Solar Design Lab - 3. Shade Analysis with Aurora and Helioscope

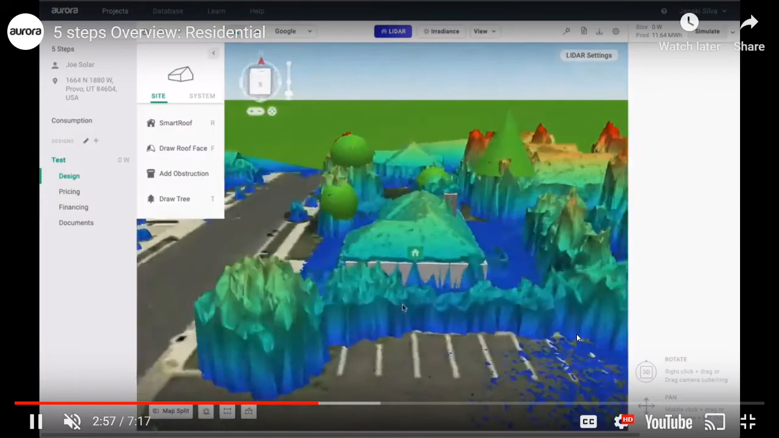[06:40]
have it with the lidar data you know you you now can just grow your model to fit the lidar data and it will just match up you know nice
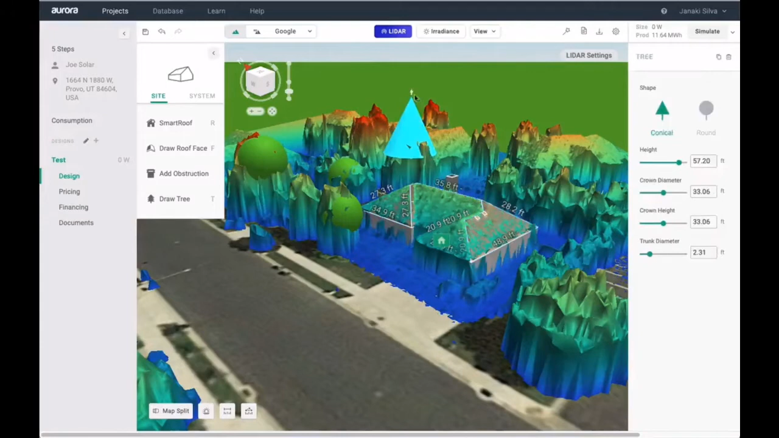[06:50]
and perfect um so you know they have different shapes of
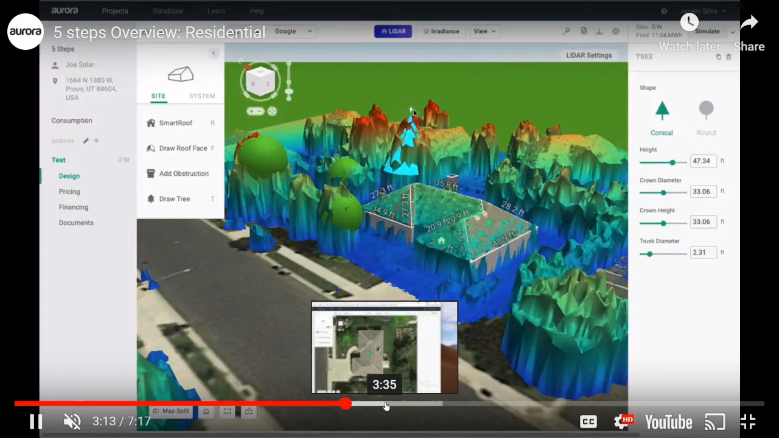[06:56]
trees uh to make your 3d shape a little bit better and then um here they're drawing obstructions